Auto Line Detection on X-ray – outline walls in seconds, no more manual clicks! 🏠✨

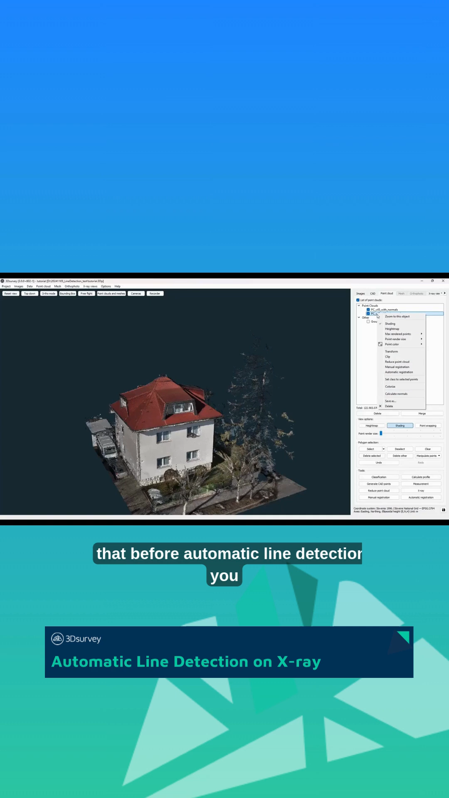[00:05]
It is recommended that before automatic line detection you calculate normals first because in that case walls in the X-Ray views will be more profound and you will get better line detection result.
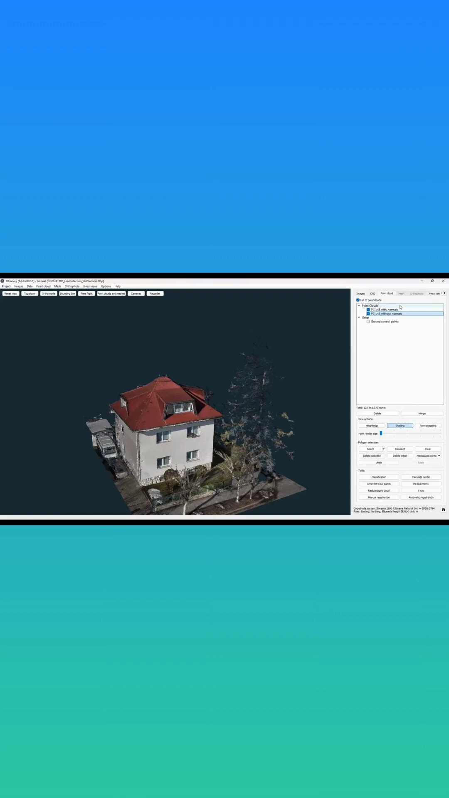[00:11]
Here is an X-Ray of the scan of our office building calculated from the point cloud without the normals.
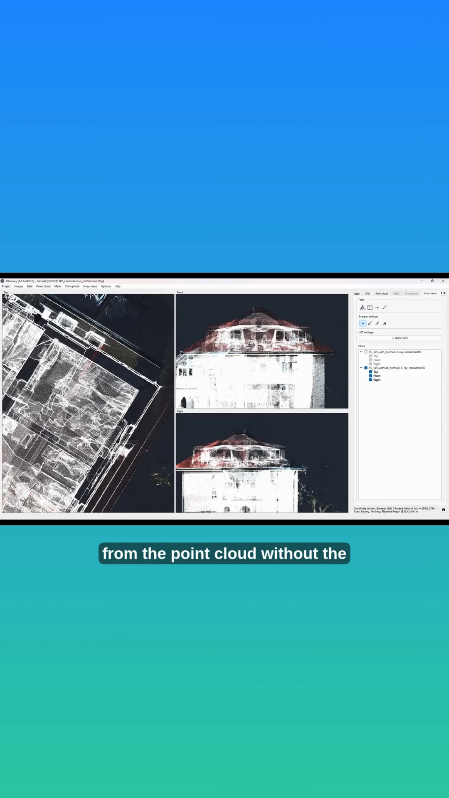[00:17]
And here is an X-Ray calculated from the point cloud with normals.
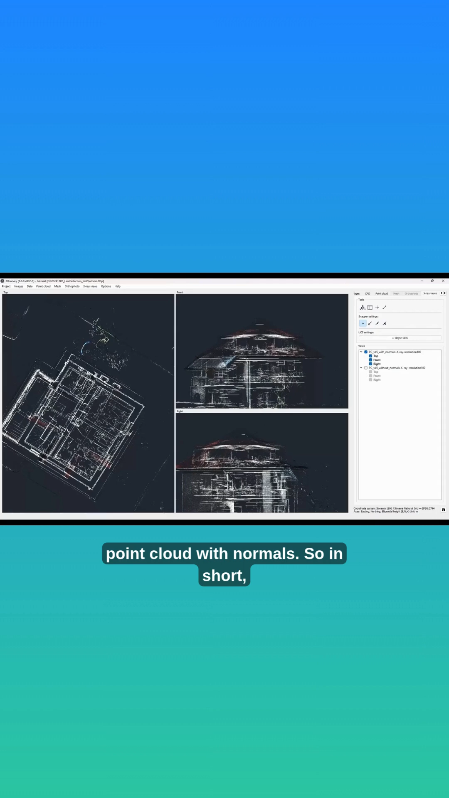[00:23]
So in short, if you will be detecting lines on X-Rays, you should make sure first that your point cloud has normal.
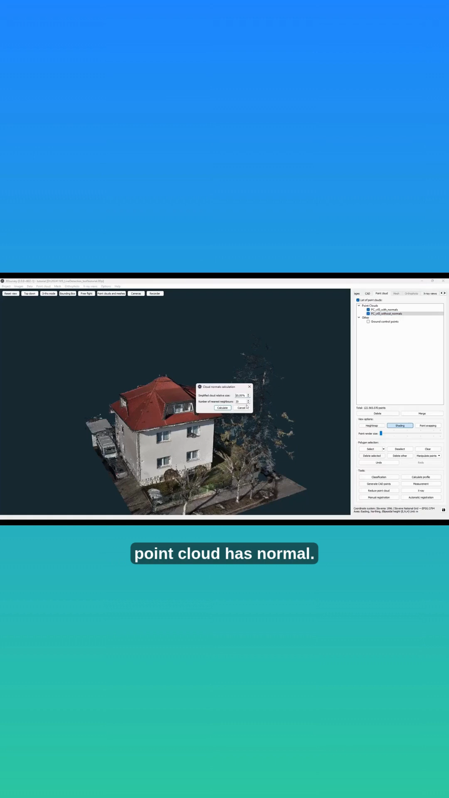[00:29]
Use the following parameters to calculate the normals.
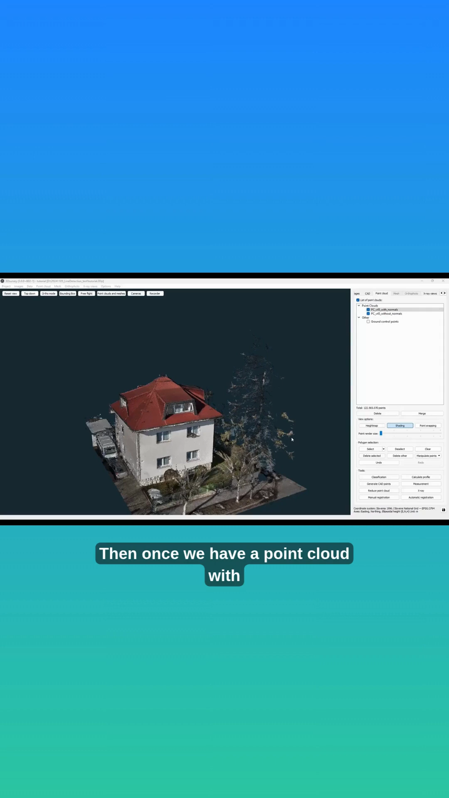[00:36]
Then once we have a point cloud with normals, we can create our X-Ray views by clicking on X-Ray views in menu bar and selecting Calculate New X-Ray Views.
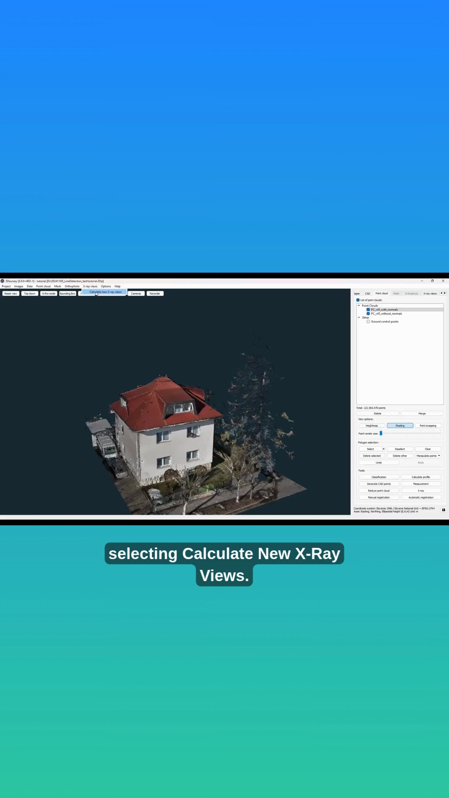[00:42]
You will get your X-Ray views. We recommend you rotate the images using a line model tool first.
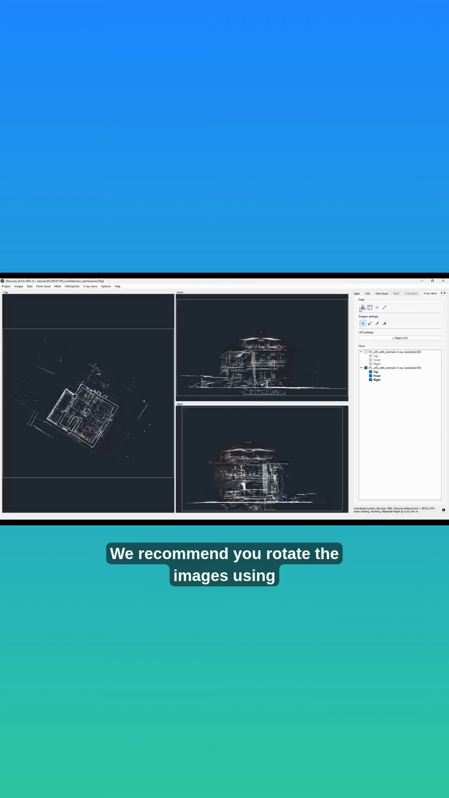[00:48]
Zoom in on a building corner and mark it by clicking on it with
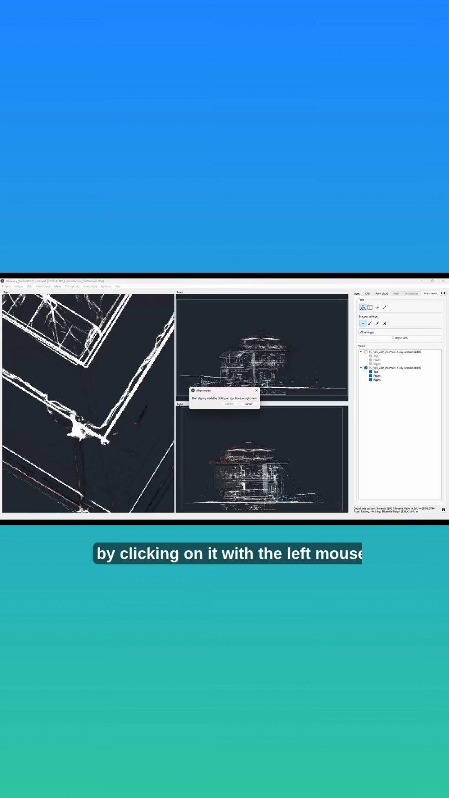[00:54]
the left mouse button and start defining new model orientation. Once you are done, confirm also here in the align model pop-up.
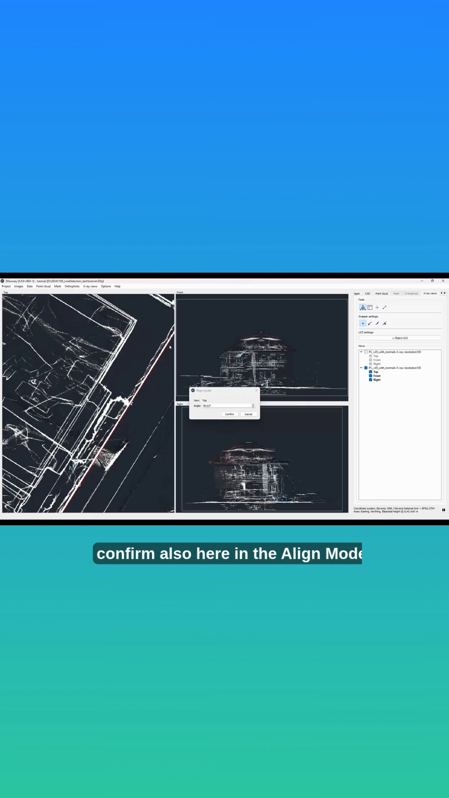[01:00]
Now new top, front, and right views will be generated.
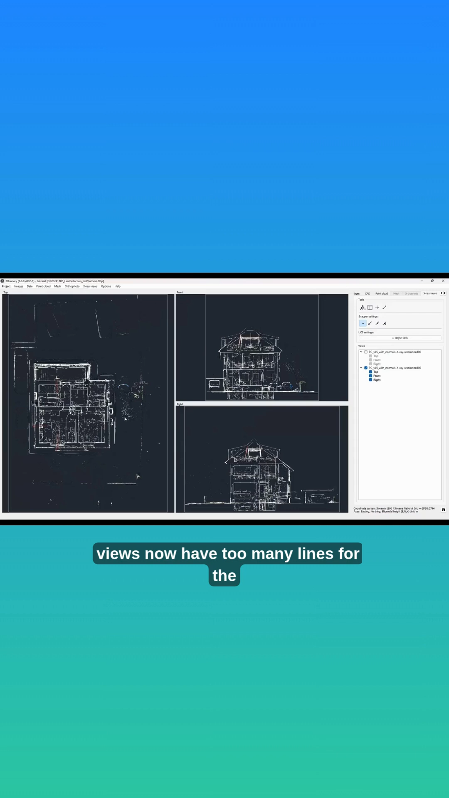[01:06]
These views now have too many lines for the automatic line extraction algorithm, so we will create a new layout first.
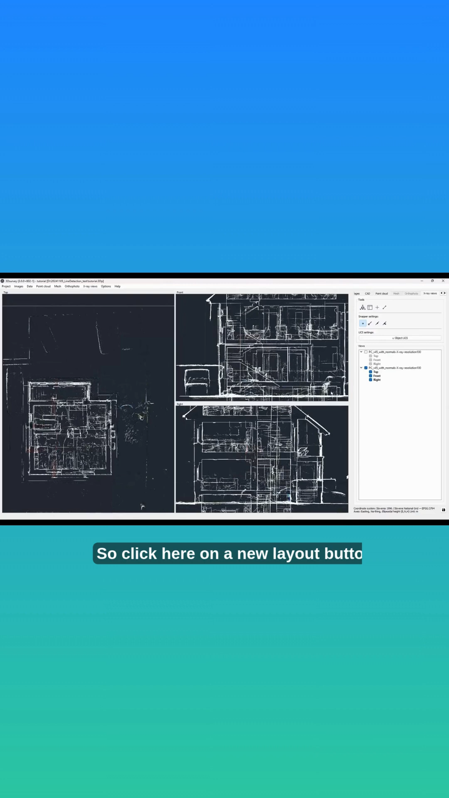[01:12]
So, click here on a new layout button here. In this tutorial, we will extract the floor plan at the ceiling of the second floor.
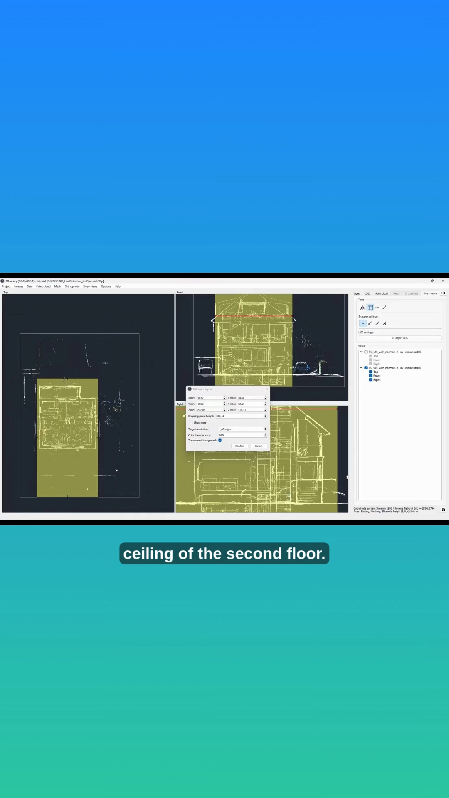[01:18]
Set your Z-min and max values so that your slice will be about half a meter thick. Then click and drag the area of interest to just under the ceiling, and we press confirm.
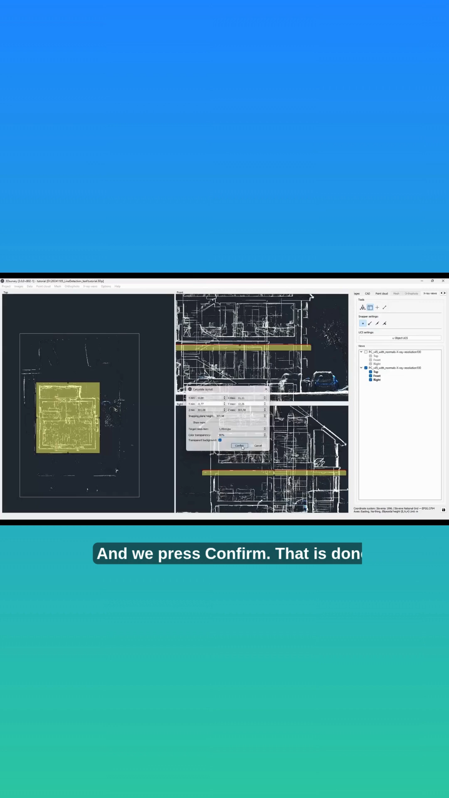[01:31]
That is done. The goal is to get here such a slice, so that the walls are well defined and up to a few pixels thick.
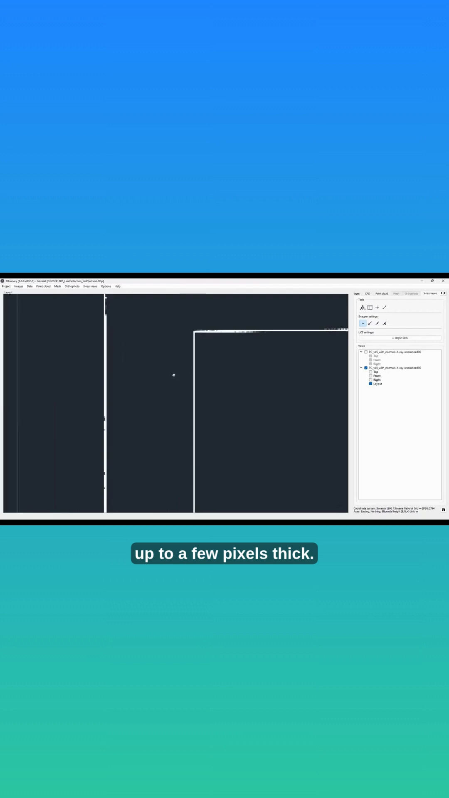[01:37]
I am ready to right-click on the layout and select detect lines.
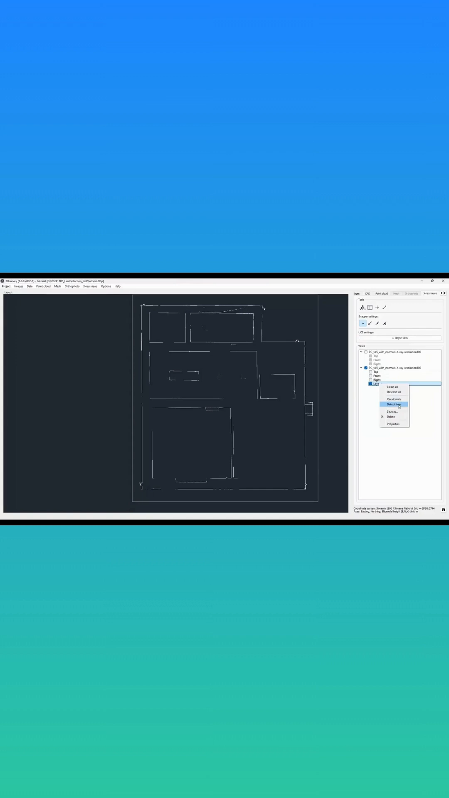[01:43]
Let's click detect and see what we get.
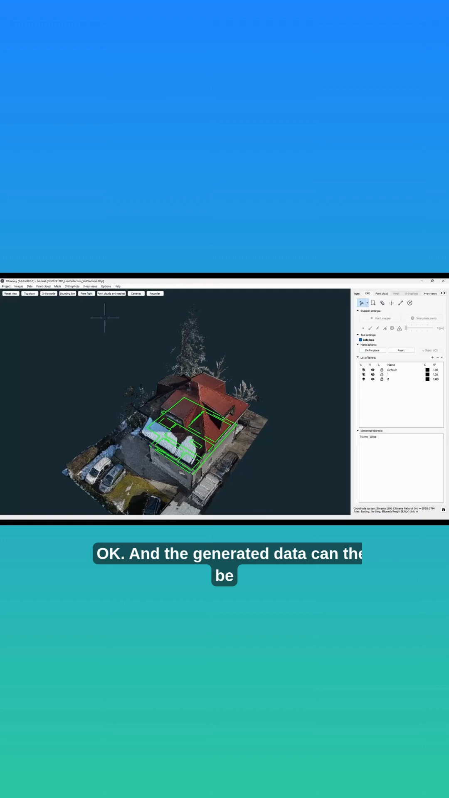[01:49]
OK, and the generated data can then be exported by clicking on the data save CAD as… That's it.